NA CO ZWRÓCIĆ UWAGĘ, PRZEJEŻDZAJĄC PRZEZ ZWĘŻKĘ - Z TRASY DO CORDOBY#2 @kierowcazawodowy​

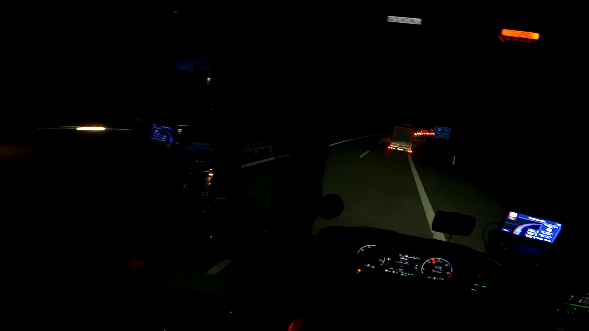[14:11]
Niedaleko jest parking. No niedaleko, no kawałek jest do tego parkingu. 4 km mi pokazuje. Także chyba 4 km korka jest. A na tym parkingu robią kontrolę. I to chyba tak się wzięli porządnie za te kontrole, bo czytałem wczoraj na 40 ton,